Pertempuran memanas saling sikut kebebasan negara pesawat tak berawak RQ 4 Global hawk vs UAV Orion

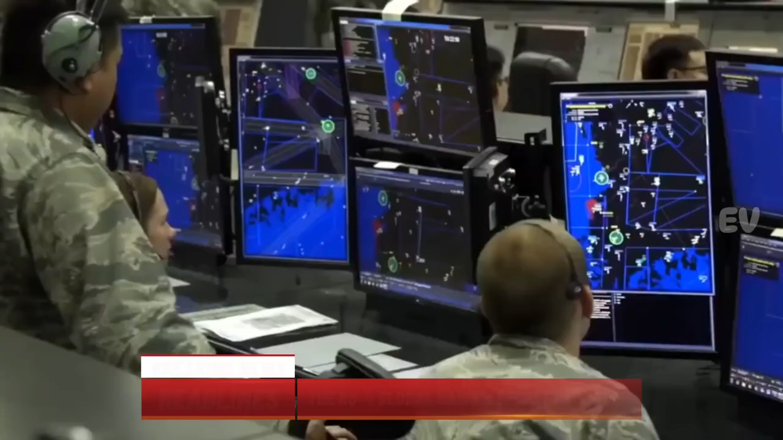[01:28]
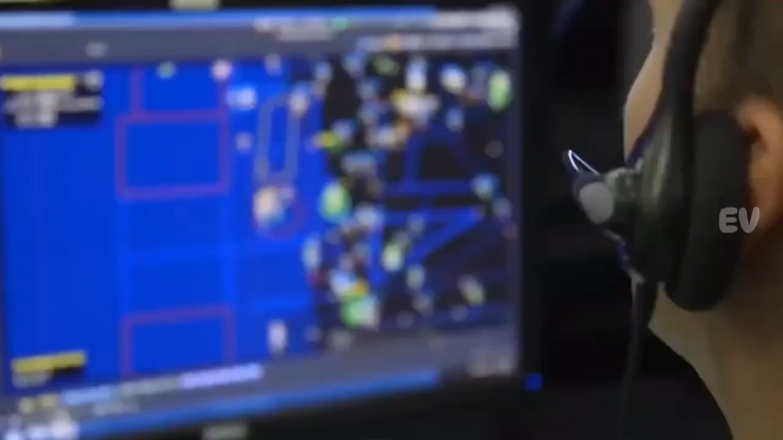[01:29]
Namun, saat pesawat tak berawat melakukan pengawasan, mereka mendeteksi sistem rudal canggih yang belum pernah terlihat sebelumnya.